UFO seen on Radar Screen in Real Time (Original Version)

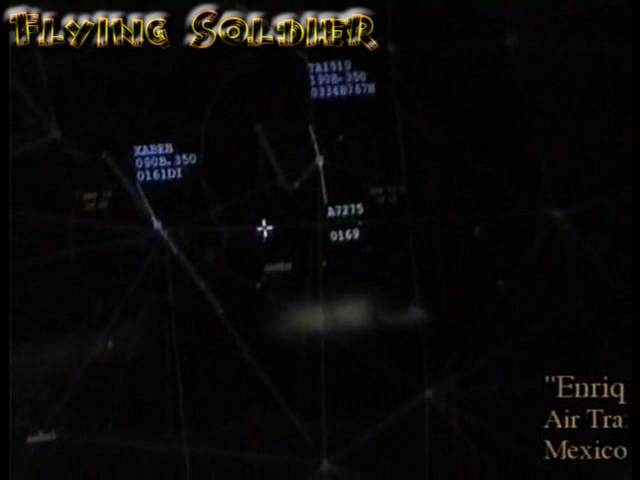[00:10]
We have information about these objects in this area sometimes very close to the
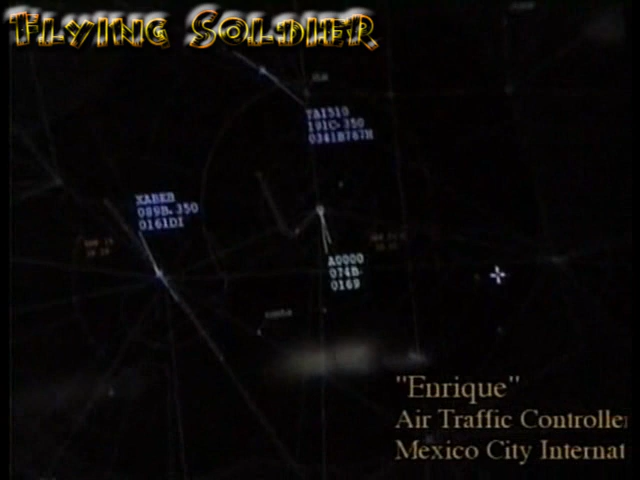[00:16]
volcanoes also in Atlixco and Cuernavaca.
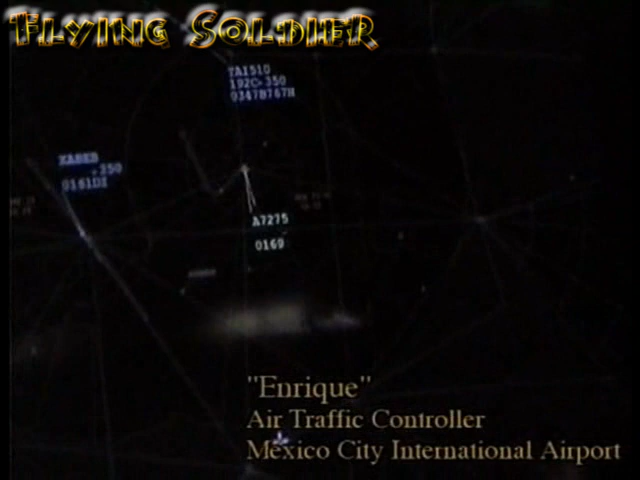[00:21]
Cuernavaca is located here approximately at 35 or 40 miles south of Mexico VOR, Mexico airport and sometimes we have activity there at this point. But it's near Tepoztlan? Yes, it's very close to Tepoztlan.
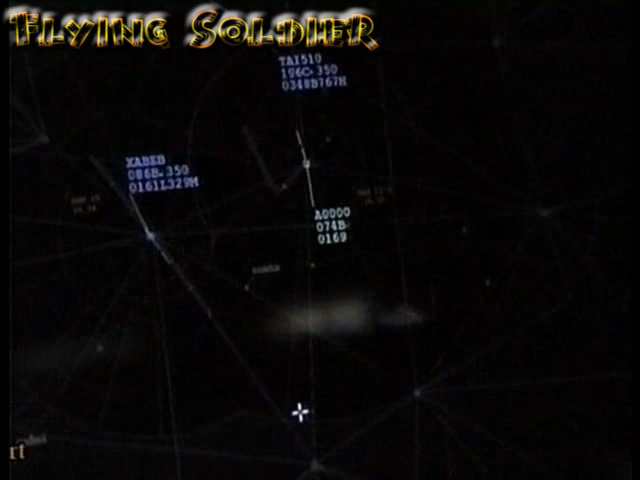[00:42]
We have activity, more activity in this,
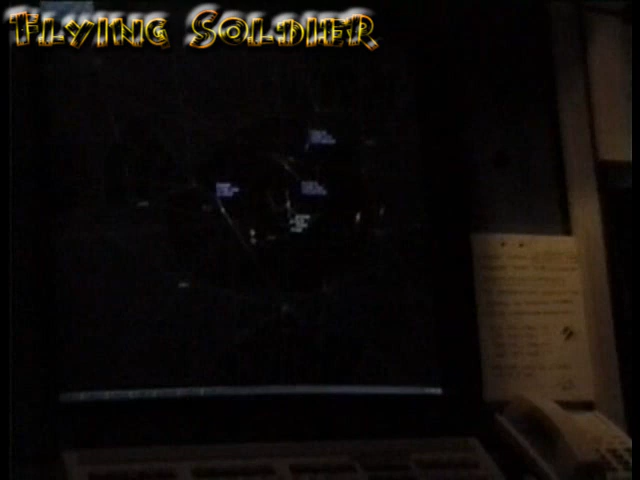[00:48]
in this place than in other of the Mexico around this one there. Yeah, I have it. This is what we see, see.
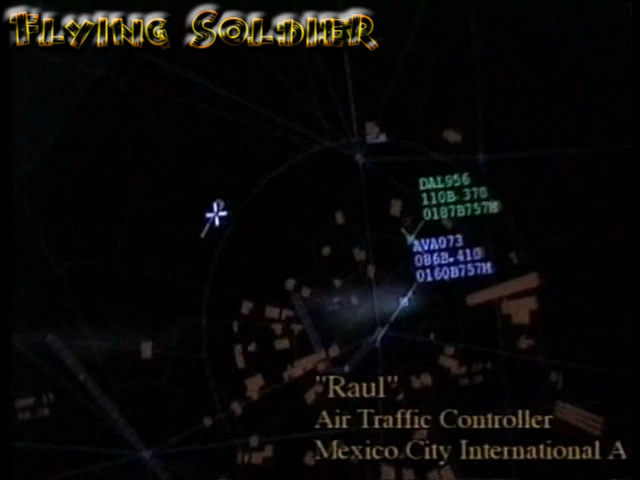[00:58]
I'm going to put it in green and it goes, disappears, comes and goes, that's what we saw.
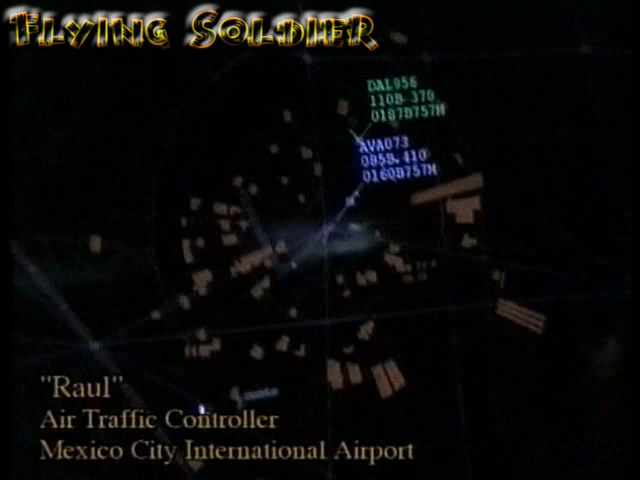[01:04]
And that's the only one, we don't have an explanation for that, for that, it's the speed that they, they appears to display.
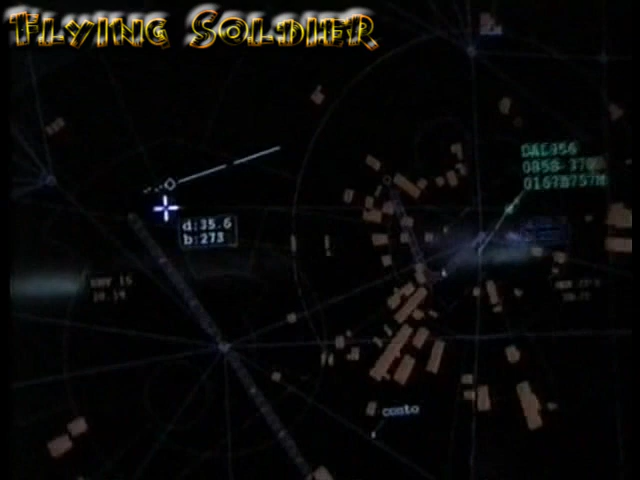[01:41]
So we're talking about, oh shoot,
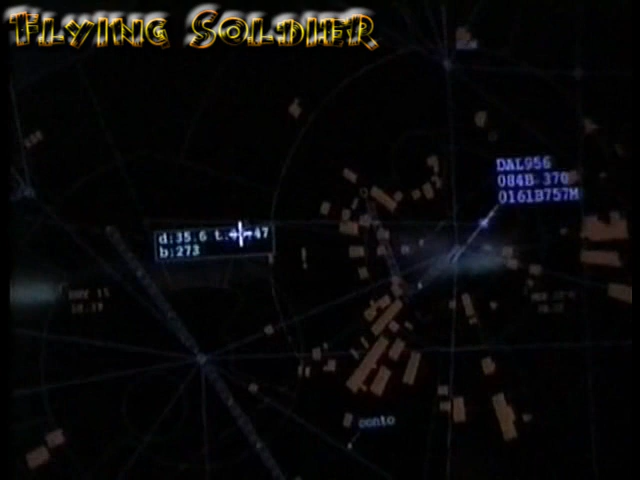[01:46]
see, he was explaining like this, he was talking about 13 or 14 miles in two minutes. Oh yeah, let's see. Um, Thank you.